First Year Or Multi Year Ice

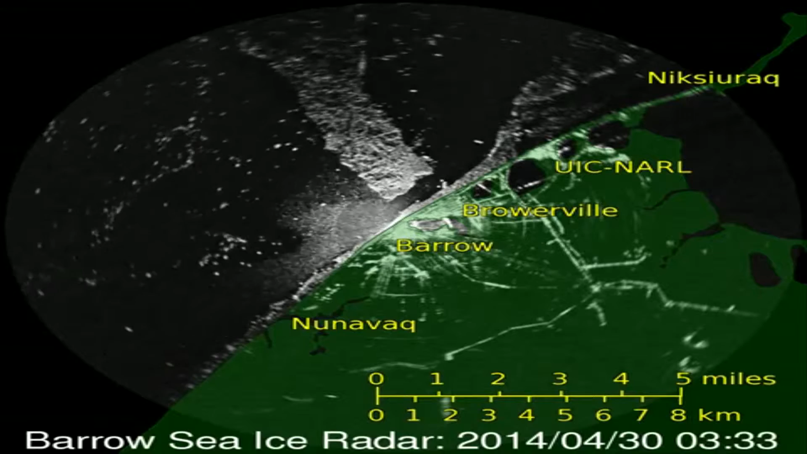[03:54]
well we'll just look at it and at least coming into work when there's no lead we'll we'll turn on the barrow sea ice radar and see if it's moving or if it did open up and then usually i lose all my staff because they all want to go whaling when the ocean is first freezing over you've got this kind